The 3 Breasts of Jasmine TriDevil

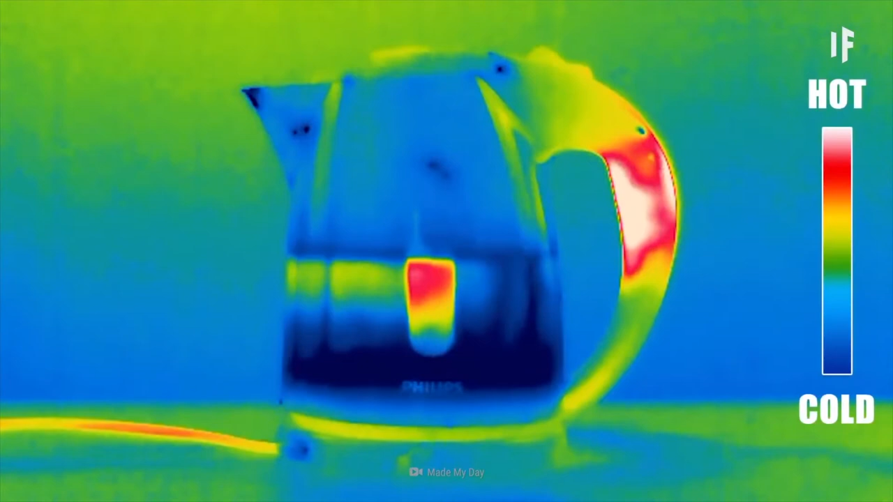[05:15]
The light is invisible to the naked eye,
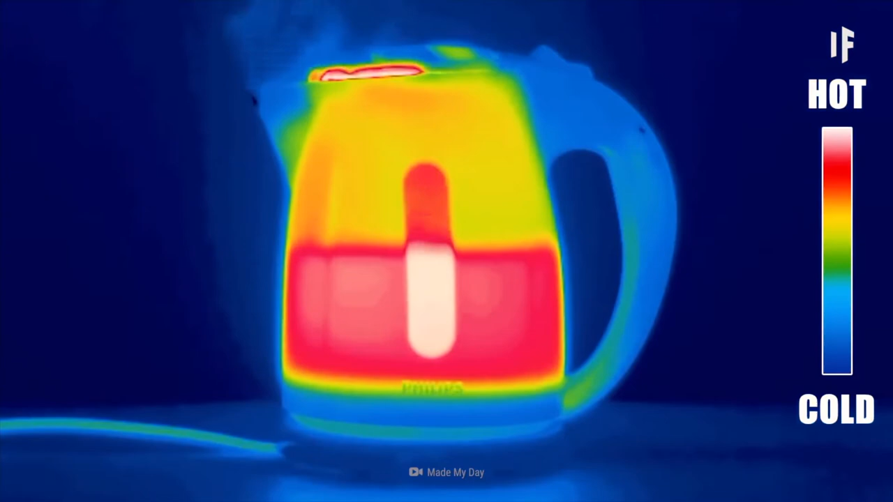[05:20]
but show up as colour on the camera.
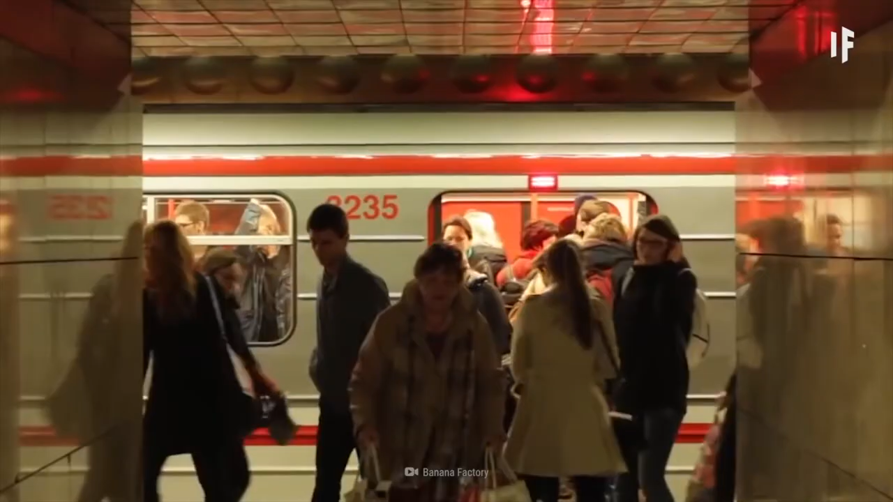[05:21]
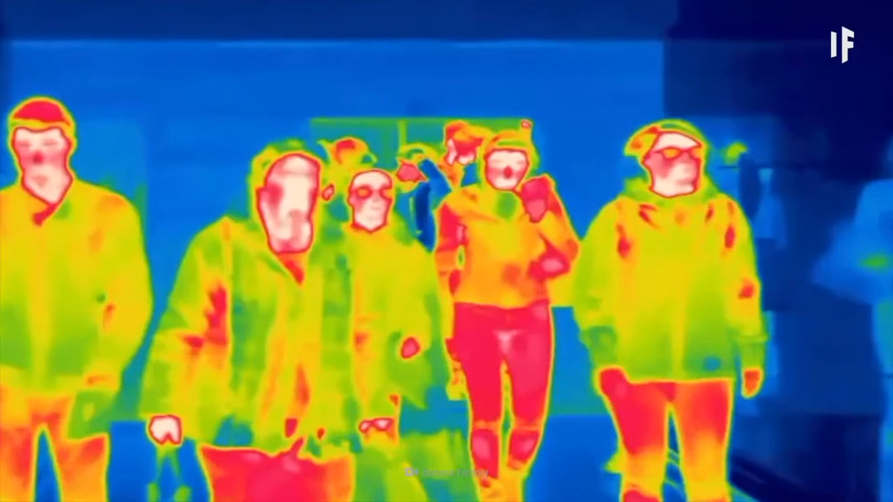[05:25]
Red indicates normal body temperature due to the blood flow. Blue indicates no blood flow.
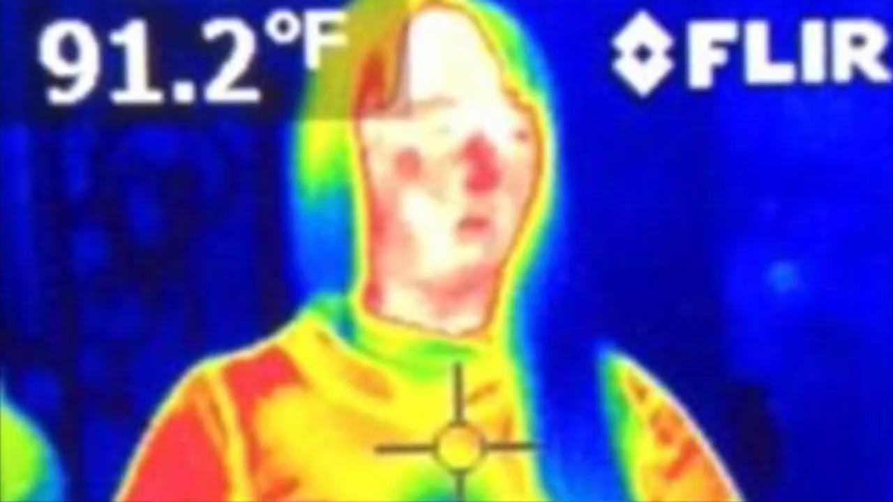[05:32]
On screen: spot 91.2°F
Unsurprisingly, the images showed her third breast was indeed fake, exposing Tridevil's hoax once and for all.